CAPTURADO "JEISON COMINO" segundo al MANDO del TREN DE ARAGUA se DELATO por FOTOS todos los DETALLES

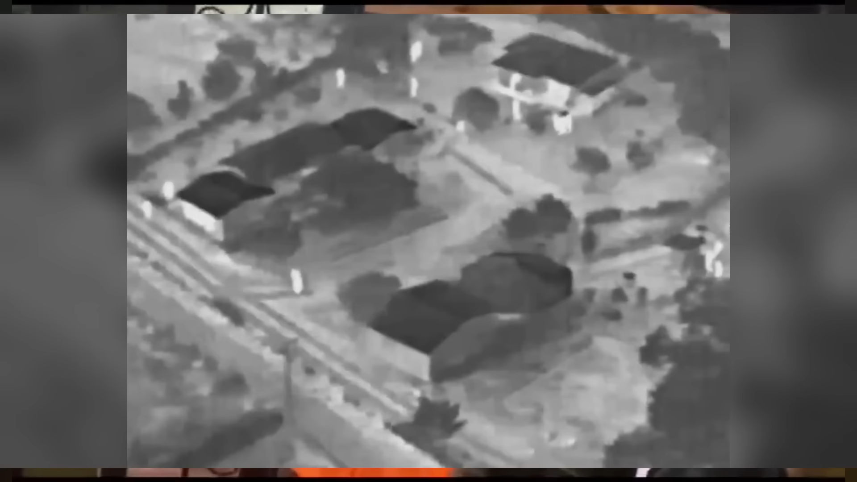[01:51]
herramientas clave para detectar las fuentes de calor dentro de la finca. Gracias a esta tecnología pudieron localizar la habitación donde descansaba alias Jason Comino y proceder con su aprehensión.